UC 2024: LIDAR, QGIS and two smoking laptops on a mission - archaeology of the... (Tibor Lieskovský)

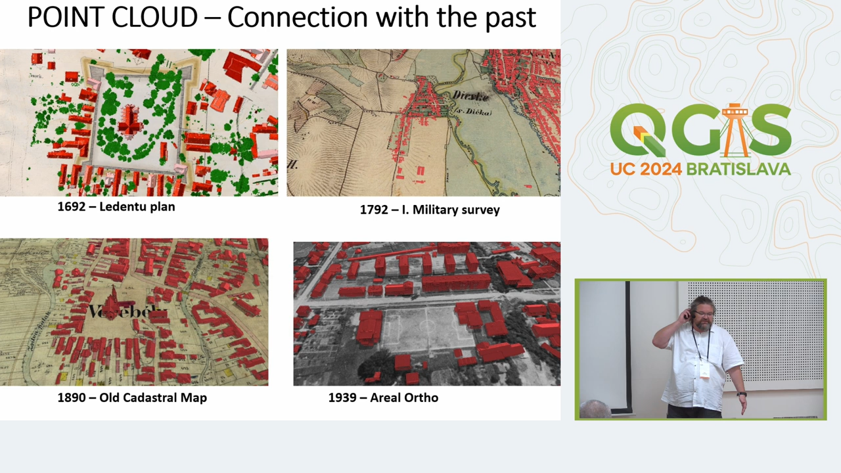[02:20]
I think it was in the version 3.18. For instance, you can use the point clouds to work with the public relations, and you can mix the historical maps, historical plans with those kind of modern data. This was for the people from my city.
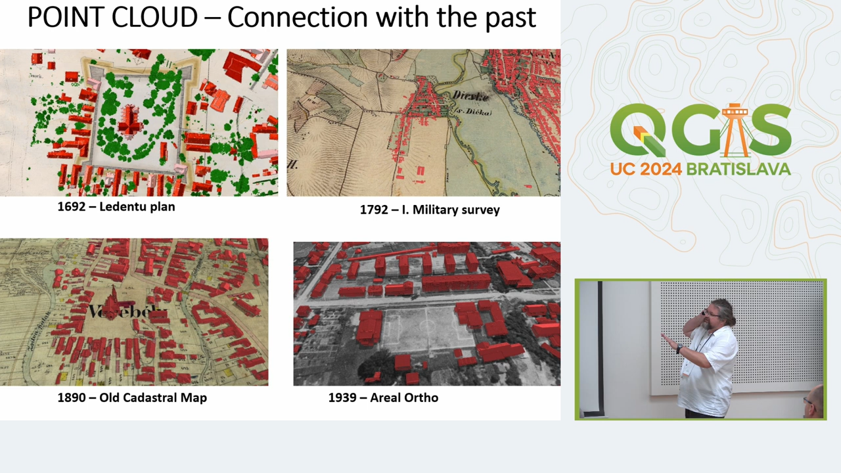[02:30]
It is the combination of the plans from 17th century, the combination of the point clouds and the aerial imagery from 20th century and so and so.
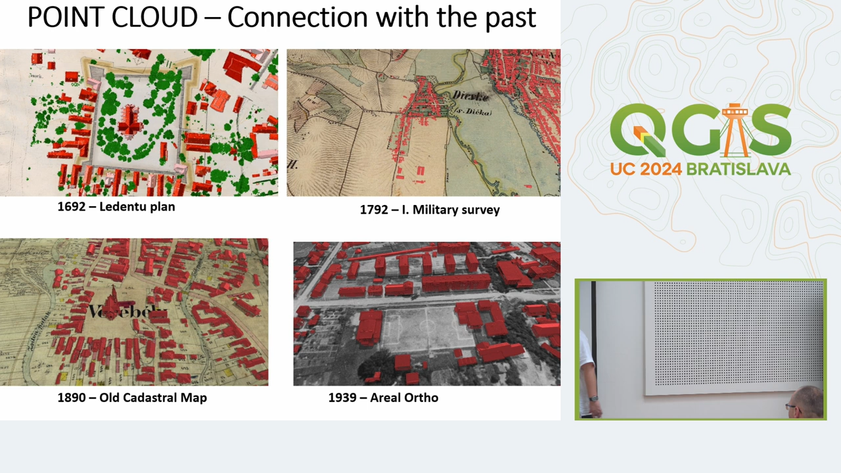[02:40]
But you can also use those point clouds for the practical task. For instance, in my city, it was the legend about that we have the leaning tower,
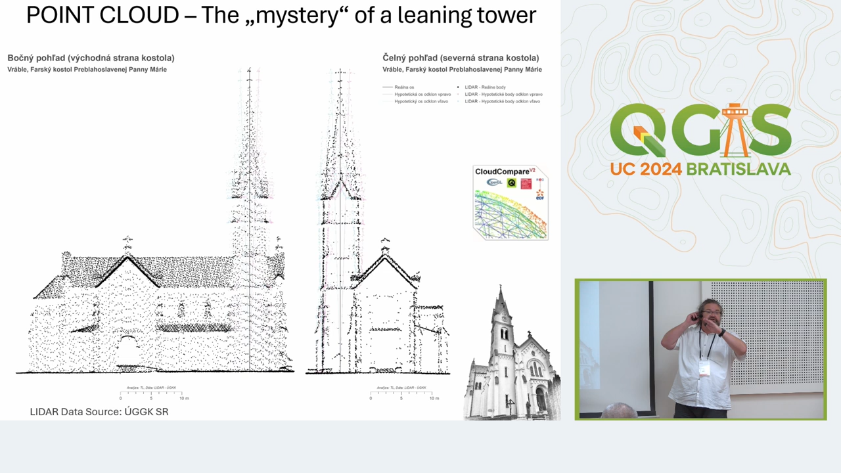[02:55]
and maybe it is the biggest inclination in Slovakia.
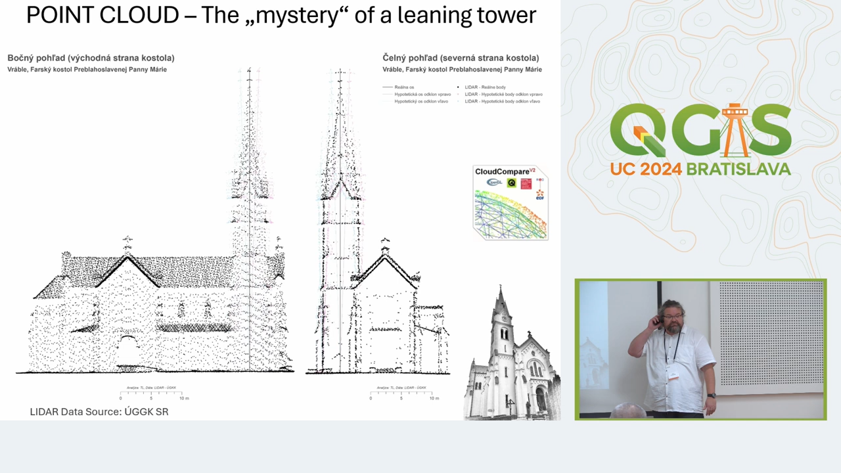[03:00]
So I use the LIDAR point cloud data for some analysis, and I came to conclusion that our church tower is pretty straight.
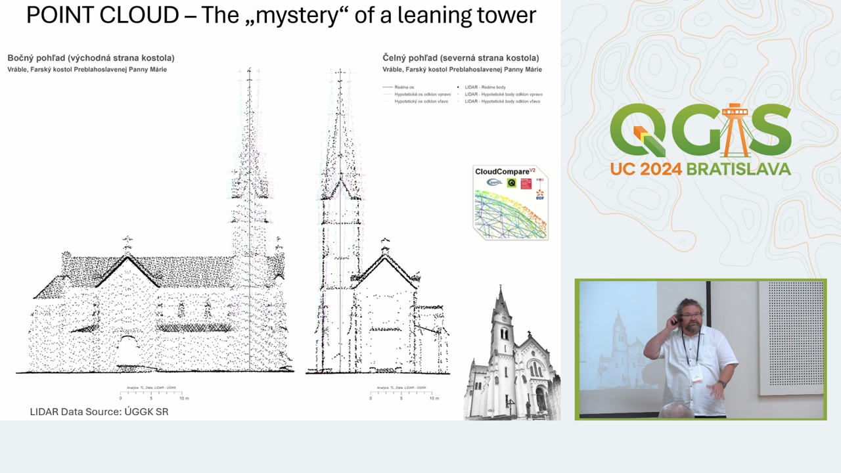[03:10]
This was done in the cloud compare, but then also we make the 3D model of the tower by
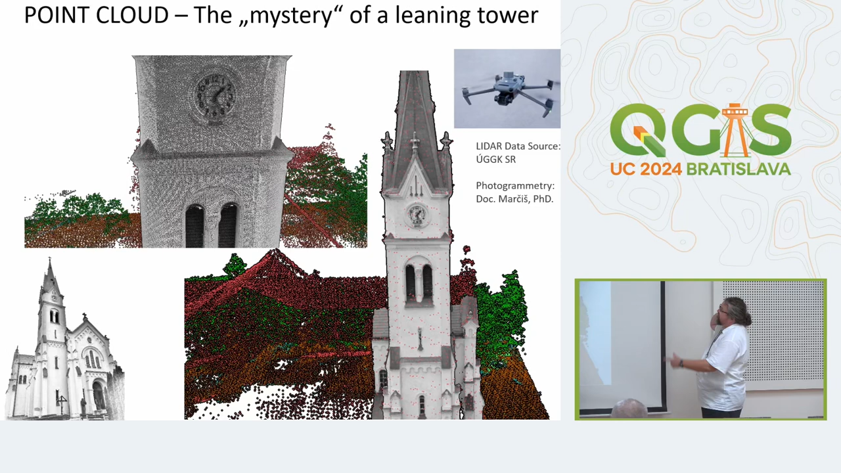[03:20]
drone with the geodetic GPS and so, and this is the combination in QGIS,
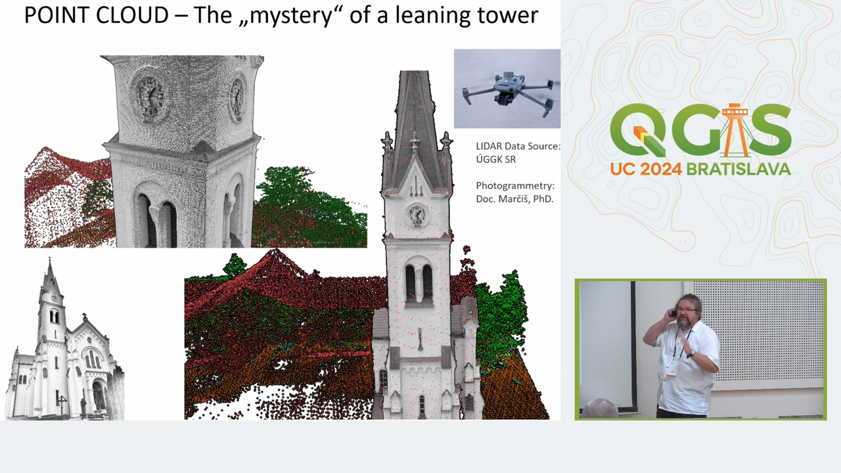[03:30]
the combination of the LIDAR data and the photogrammetric point cloud. So I really like to work with those kind of data. But my main work is about the digital elevation model processing.
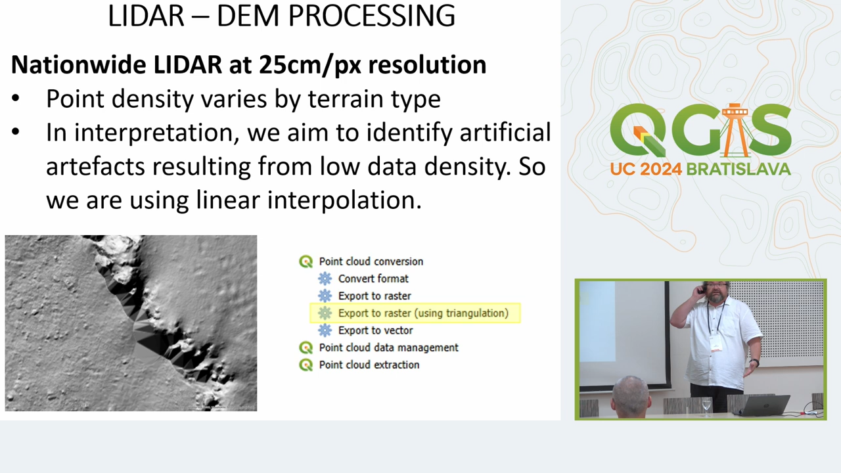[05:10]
And with another kind of interpolation, you can have the smoother, nicer data, but then you realize that you are interpreting something what is not there. Also, the advantages of QGIS. For instance, really nice feature is on-fly hillshade.
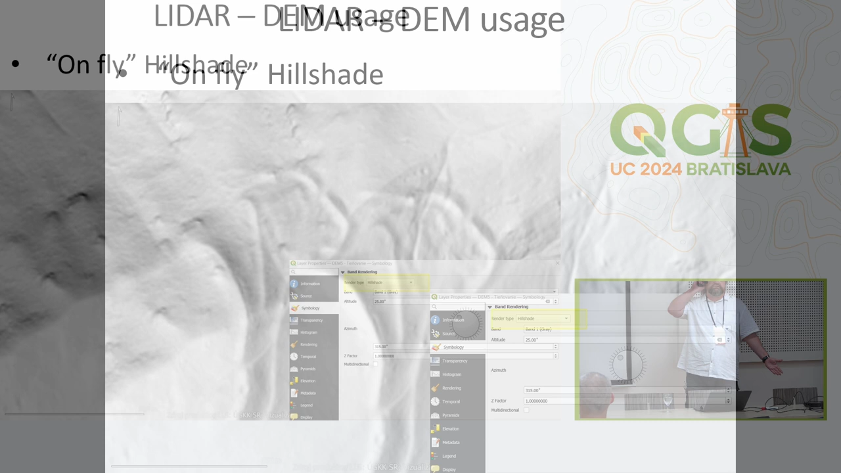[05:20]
What I really like is on-fly contours, because one of the core developers of the QGIS is from Slovakia, Martin Dobiaš. I asked him in the pub for a few bottles of the wine if he can prepare the on-fly contours to the
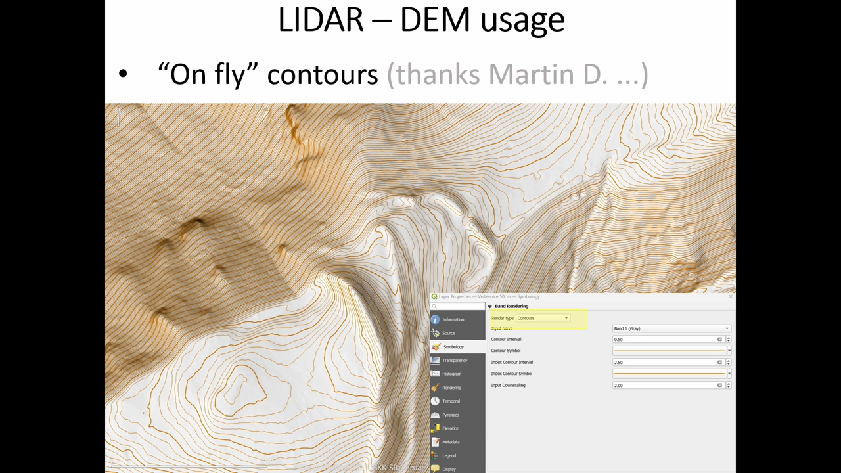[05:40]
QGIS, and for me it is really useful tool, so thanks, Martin. But for instance, I also use, or we use with the cultural heritage, also the elevation profiles. It was also the really nice work during the last 3 or 4 years.
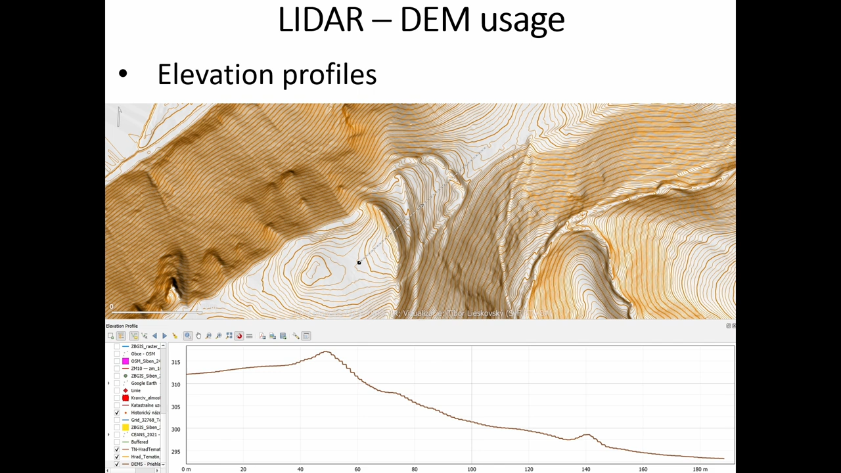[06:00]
I think that this was developed by Niall Davison.
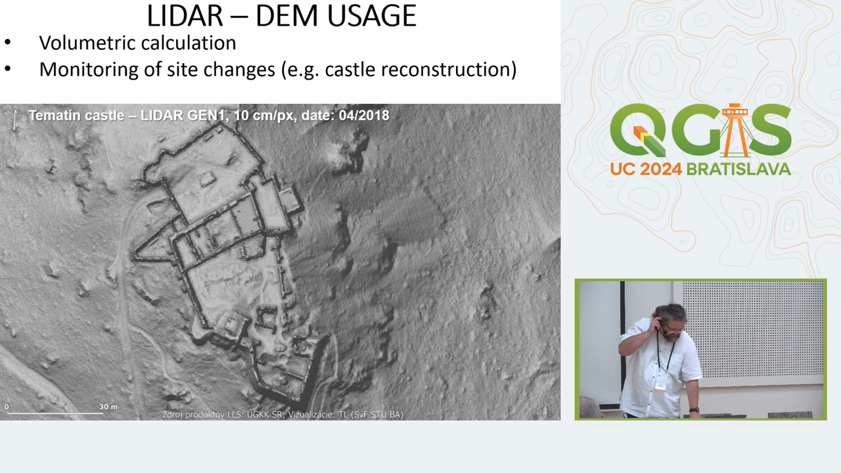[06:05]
And another usage of the digital elevation model, for instance, we have now the two generations of the LIDAR data. One is from around 2017-18. Second one started, I think, that last year. And here is the castle Temačín. And maybe you can focus to this part. This castle is under the heavy restoration of volunteers.
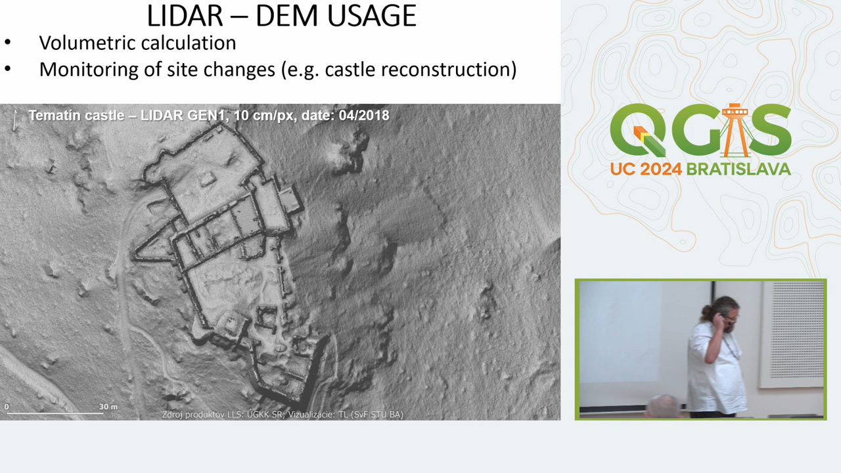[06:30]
So maybe you can see the difference between two generations of the LIDAR. If you will subtract those digital elevation model, you can highlight what was the art during the reconstruction, what was the clean because of the reconstruction. And for instance, you can make the volumetric calculation, how much of the stones they use, how big amount of the work was used.
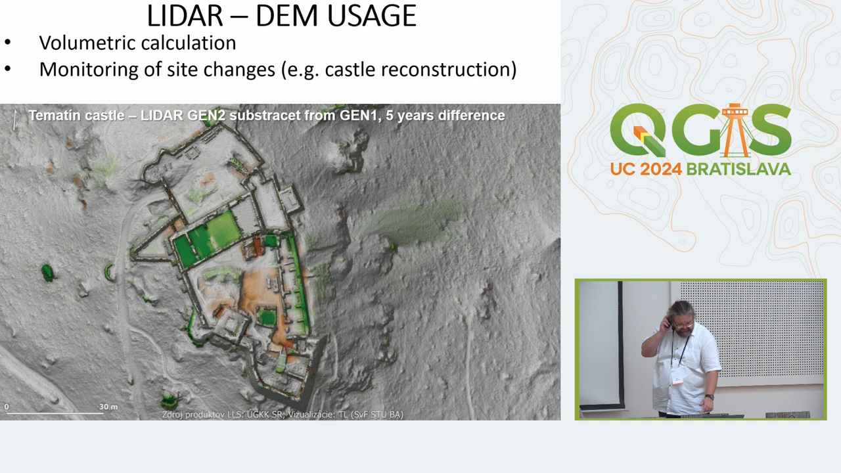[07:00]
Another example of the digital elevation model in cultural heritage, this is the another castle.
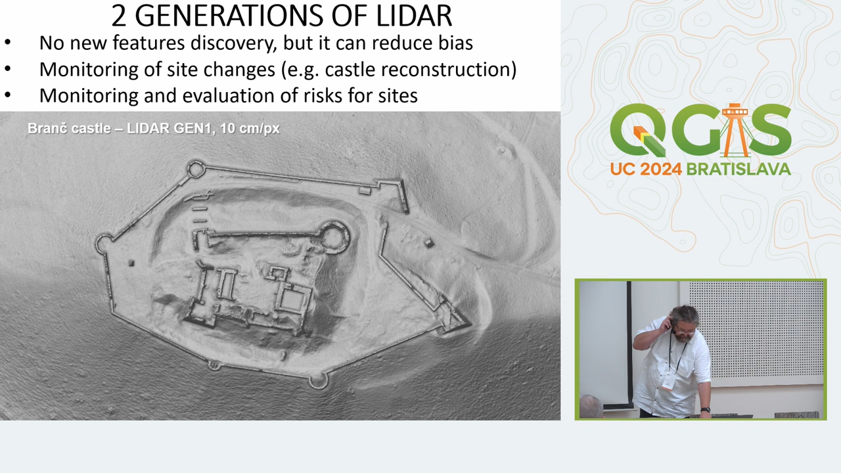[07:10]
Also, I made the difference model, and they weren't so big changes in the castle, but maybe you can see there the landslide. And you can monitor the cultural heritage with multiple generation of the LIDAR for this kind of things,
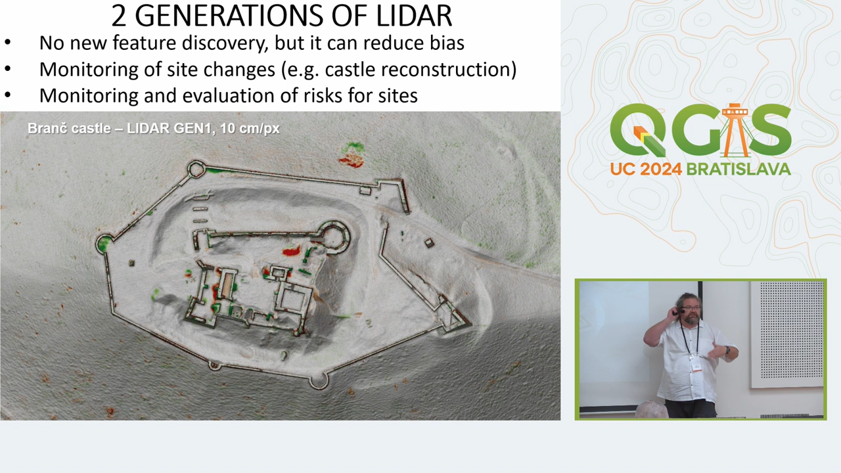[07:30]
the landslides and things what are dangerous for the cultural heritage. This is the another example, church